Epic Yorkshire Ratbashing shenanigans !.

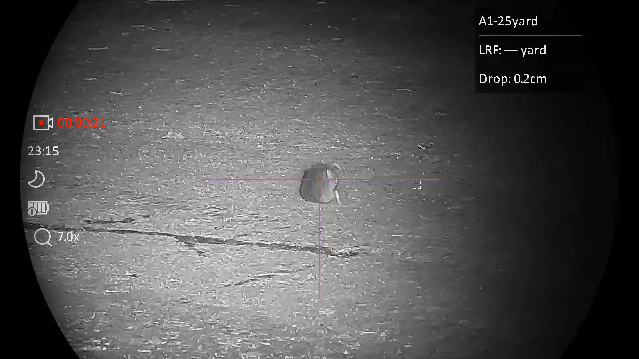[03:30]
there that second will make sure he's gone you'd have absolutely no chance of seeing these if you didn't have a thermal spotter
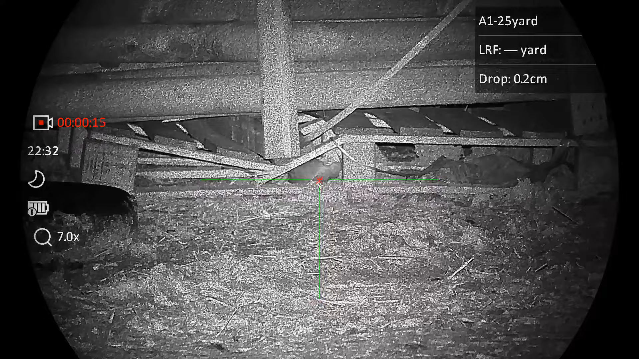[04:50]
and this little tinker must have done this eight or nine times
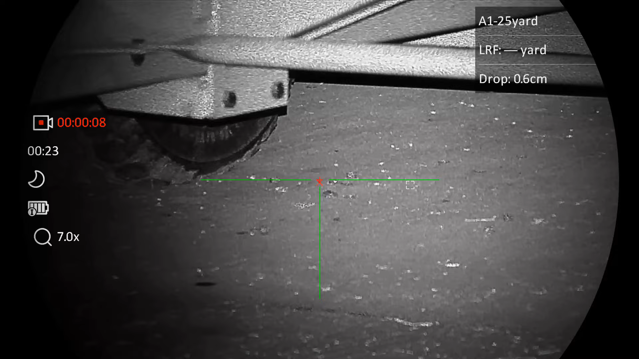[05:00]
and i never got a chance of getting a shot up at it so